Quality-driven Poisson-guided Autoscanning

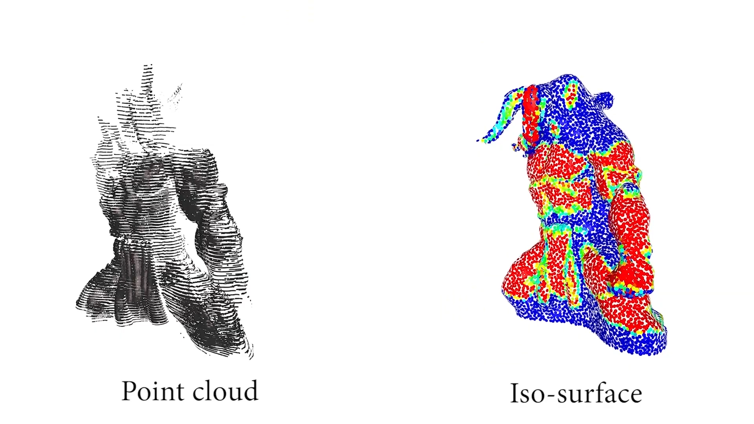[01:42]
We generate a confidence map for the ISO surface derived from a screened Poisson equation
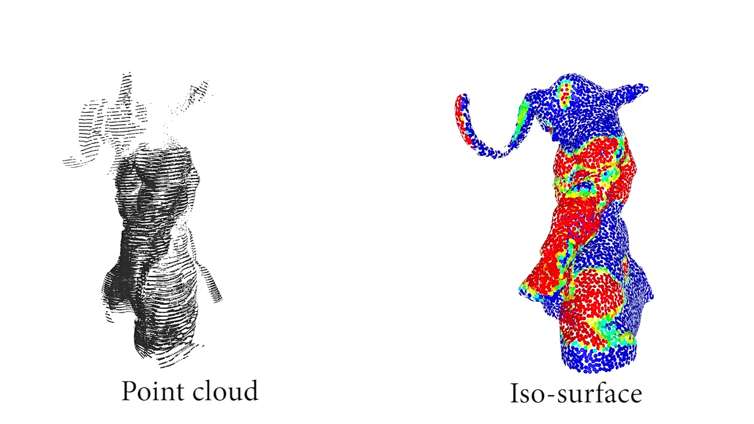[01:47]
where low values indicate low quality of the estimated ISO surface.
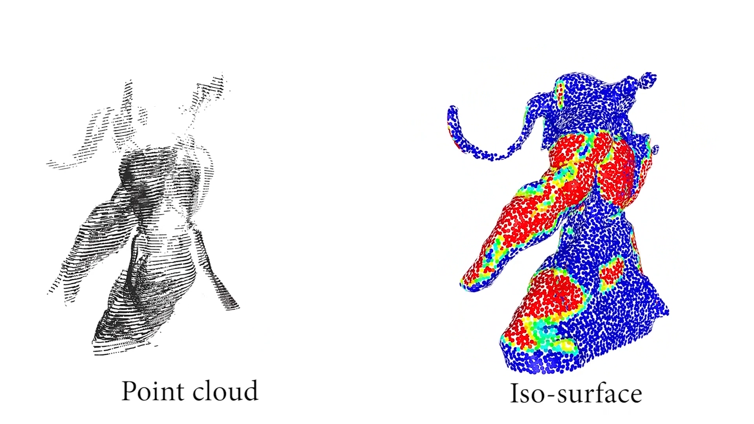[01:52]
We then build an ambient viewing field which suggests a set of next best views with 5 degrees of freedom for covering low confidence areas of the ISO surface.
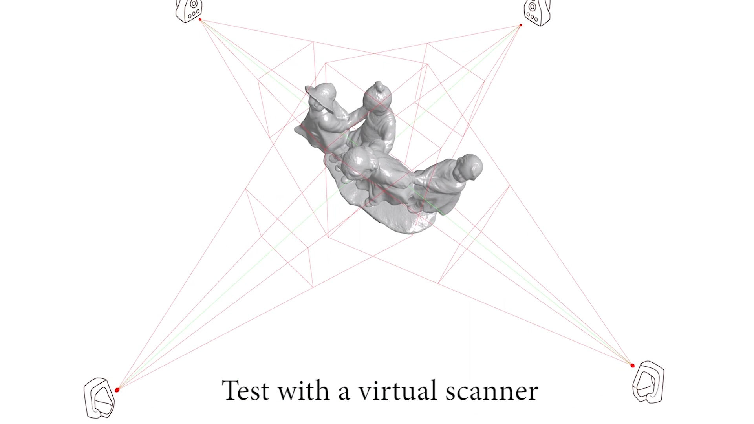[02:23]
Its geometry is rapidly recovered and the
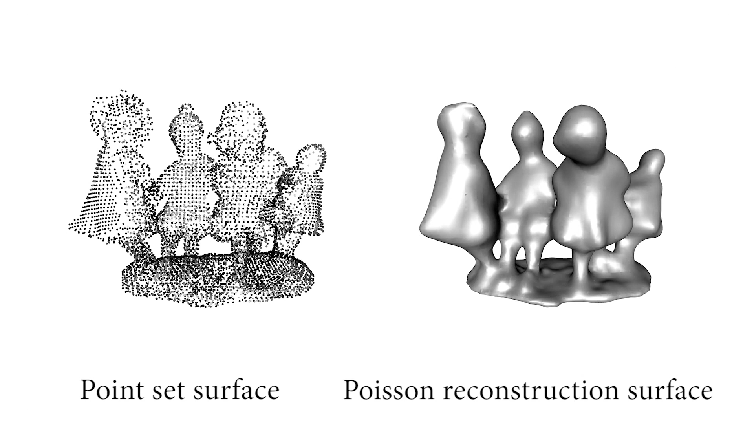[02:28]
details are progressively refined as more and more virtual scans are performed autonomously.
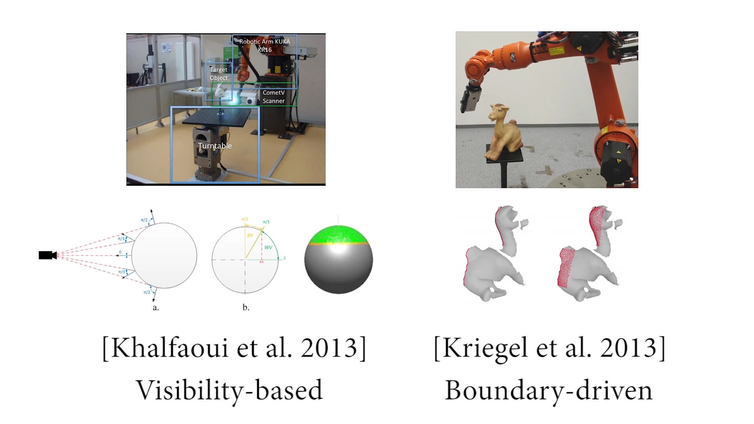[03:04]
We compare the performance of our technique to two state-of-the-art MVV algorithms, one based on visibility and the other focused on boundaries.
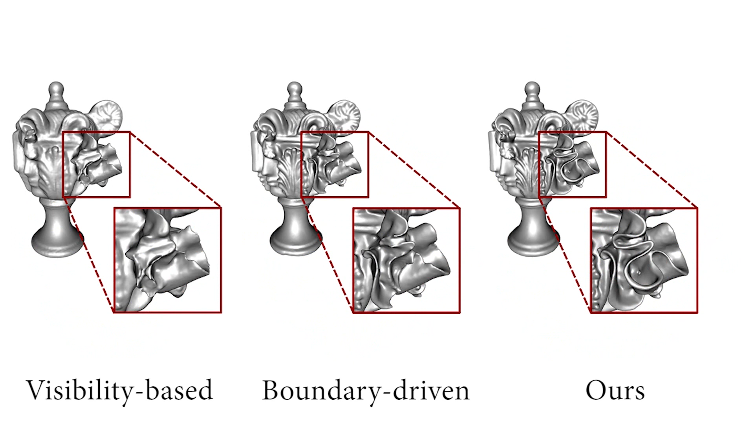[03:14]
On a virtual model, both quality of surface reconstruction and the quantitative error evaluation demonstrate the superiority of our approach.
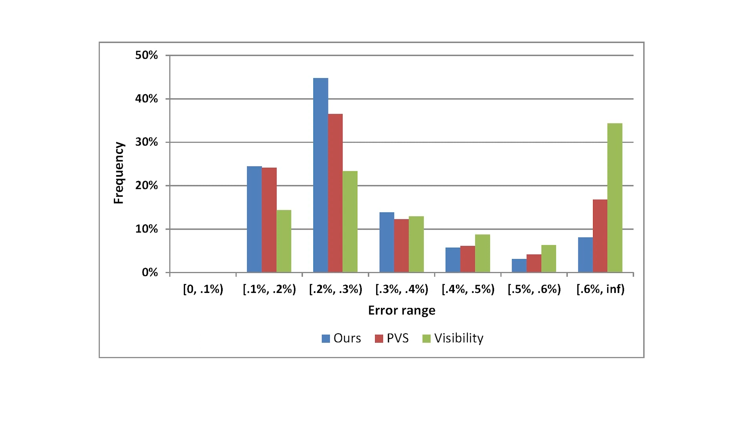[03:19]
For a real complex Dragon object, our method outperforms these two previous approaches as well as
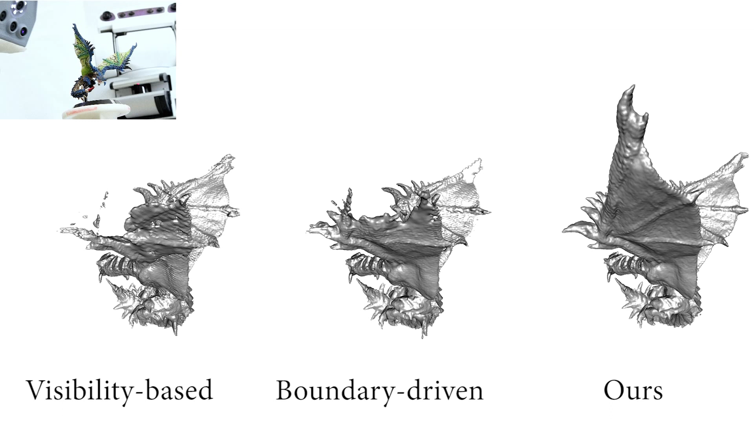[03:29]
handling close-by surface sheets and recovering sharp features.
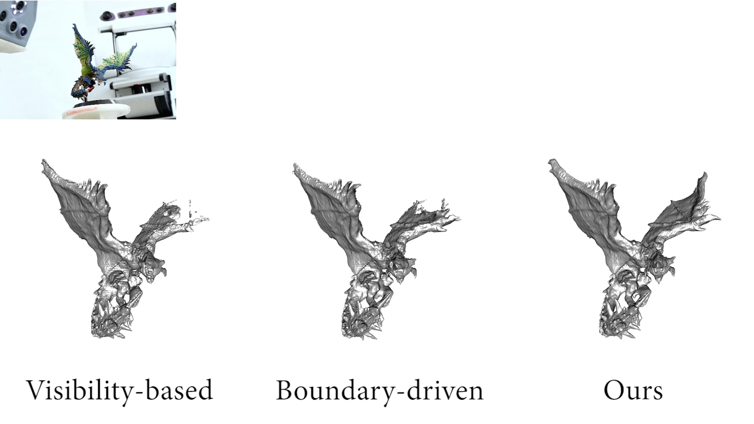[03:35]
To better justify our algorithmic decisions,
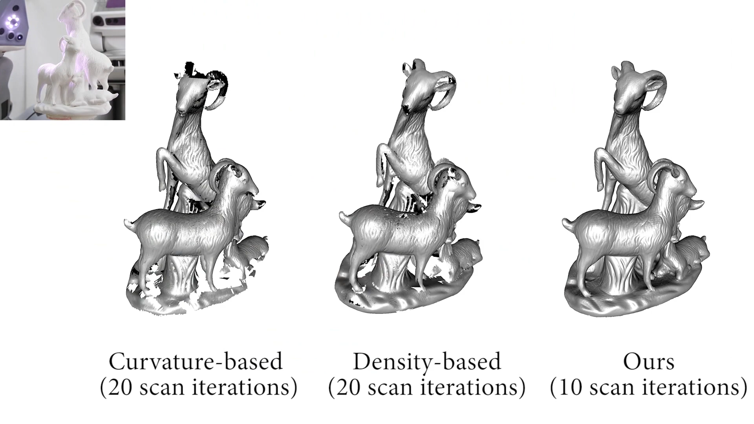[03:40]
we also compare technique to two simplified approaches, one based on the density and the other analyzing high-frequency scan content.
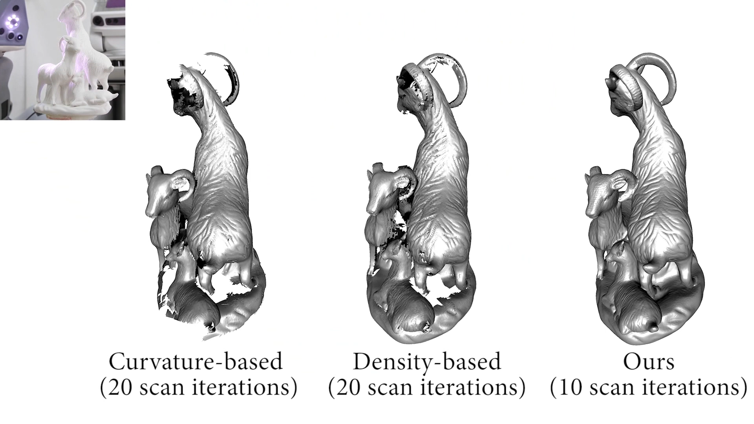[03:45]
Our method results in a better reconstruction with much fewer scans.
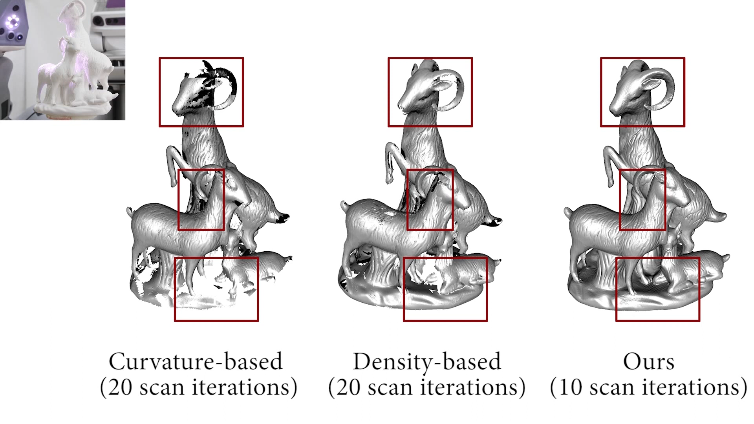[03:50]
Another technique that we compare with is to restrict the view search space onto a sphere.
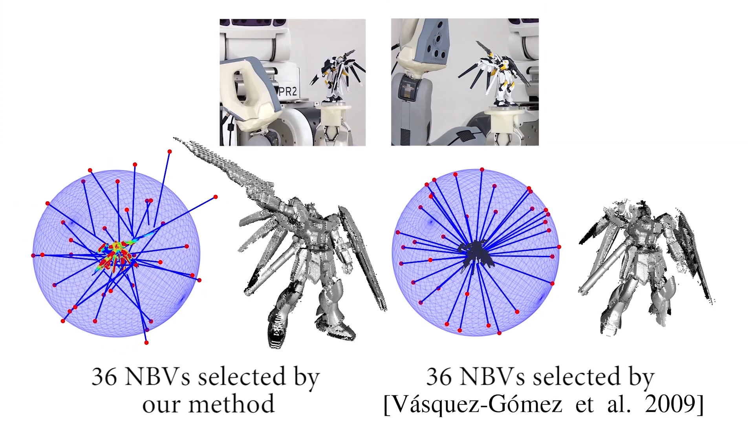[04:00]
Such simplification may reduce the computation cost, but at the same time limits the precision in scanning complex, self-occluded, or feature-rich objects.
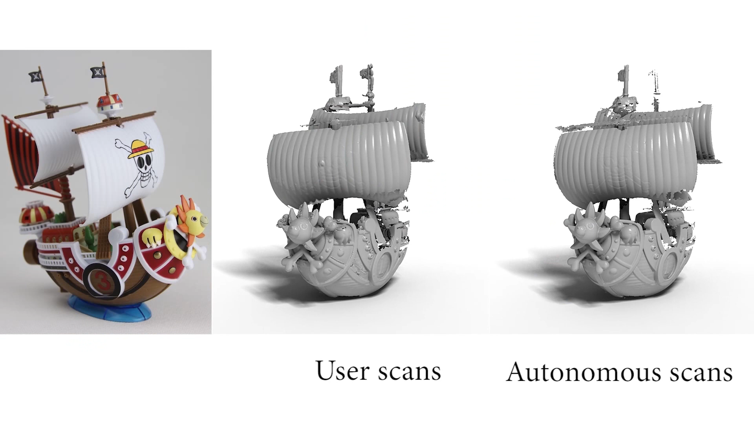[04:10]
We further compare two boat models scanned manually by an experienced user and by our PR2 system, respectively.
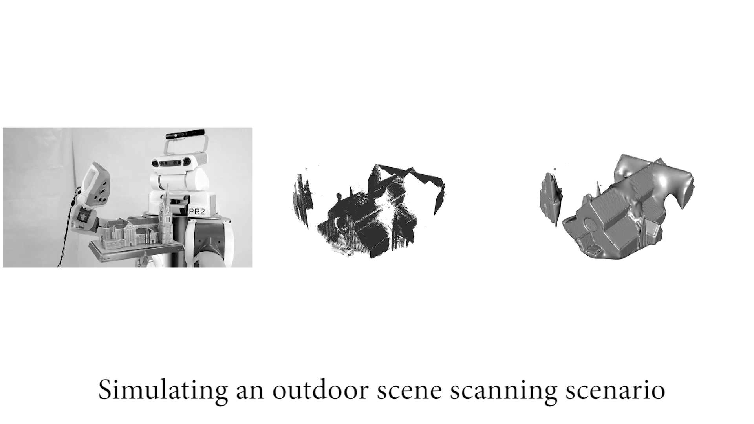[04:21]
In addition, we use a complex church model to simulate the scanning of outdoor scenes.
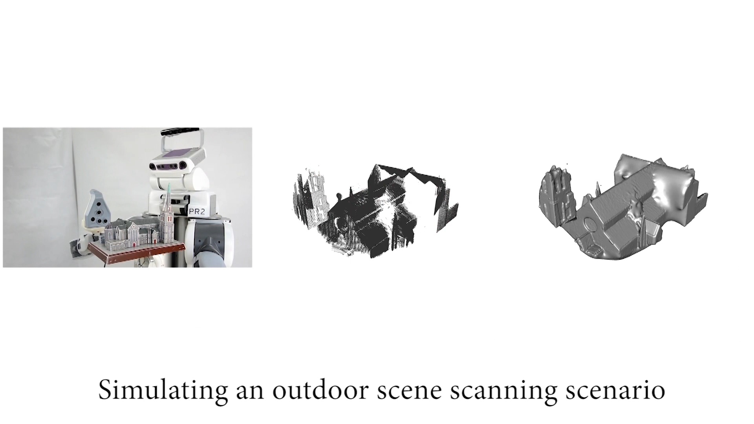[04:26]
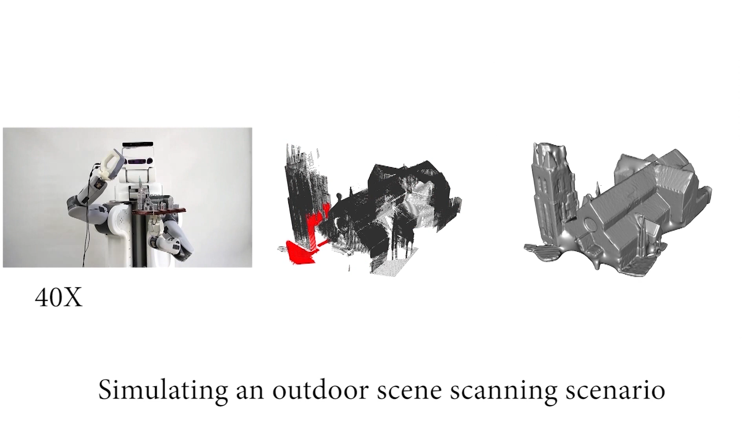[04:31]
It shows that our auto-scanning algorithm can be successfully applied to locate next best views in such acquisition scenario.